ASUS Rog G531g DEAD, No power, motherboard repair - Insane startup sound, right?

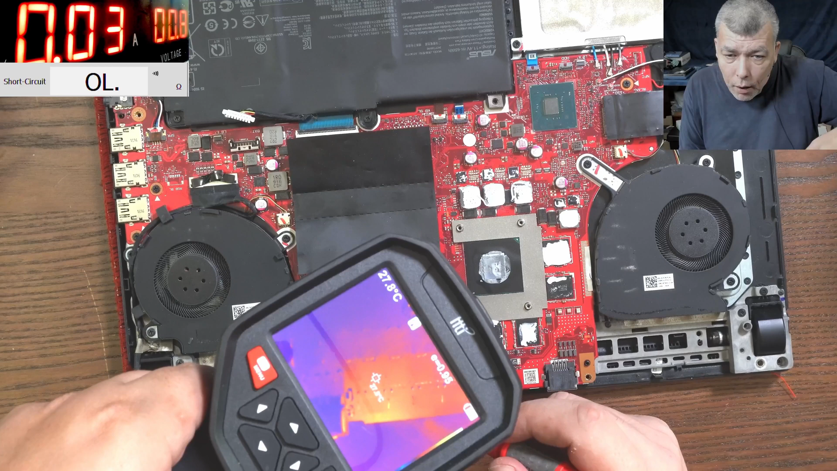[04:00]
So what is that hot? Here.
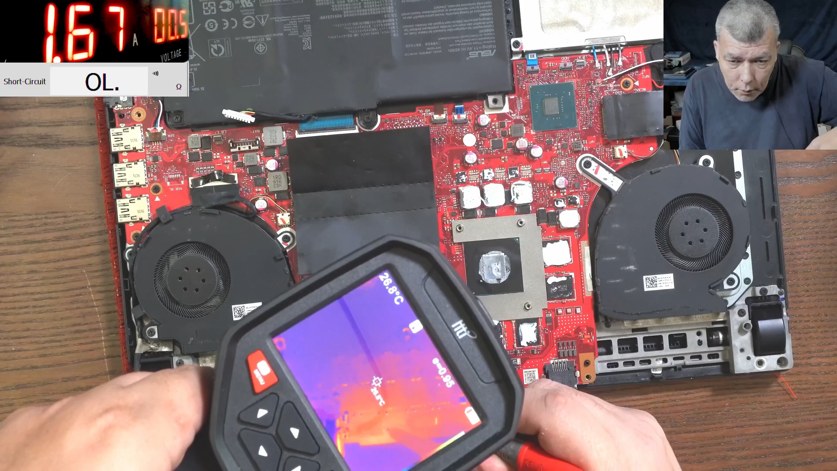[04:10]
I'm confused because the whole area is hot. So let's take the board out and have a look on the other side of the board.
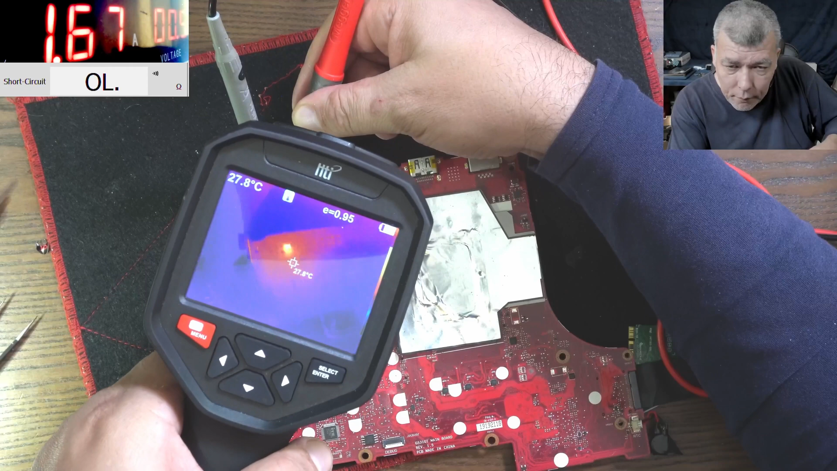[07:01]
On screen: spot 27.8°C
I mean, you can see clearly that capacitor is gone. Yeah? So without power and with power.
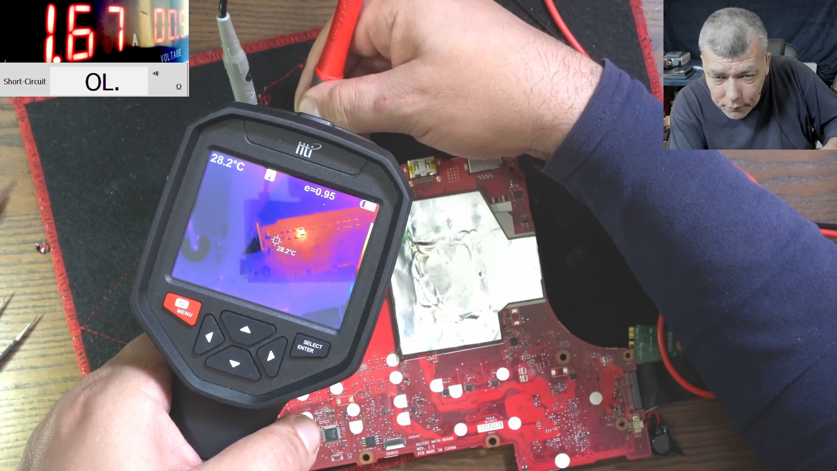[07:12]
On screen: spot 28.2°C
You can see it? Yeah. So that capacitor is gone.
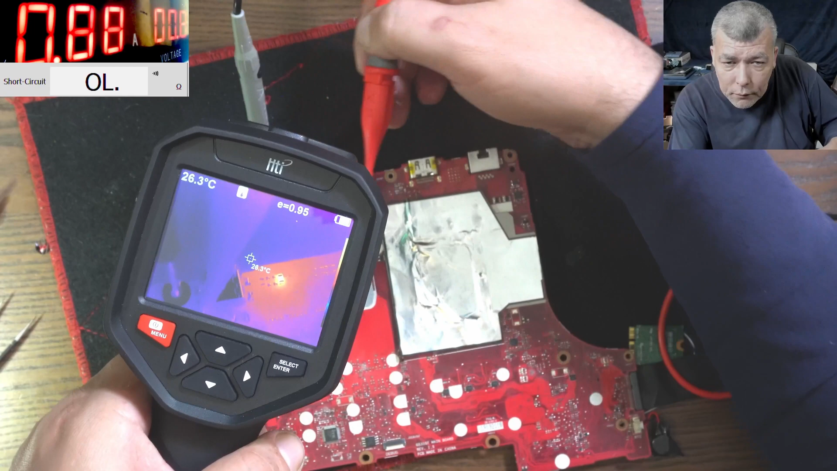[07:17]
On screen: spot 26.3°C
So if I'm removing a capacitor, there will be left only one capacitor. Because the doji manufacturer, he didn't fit the capacitor.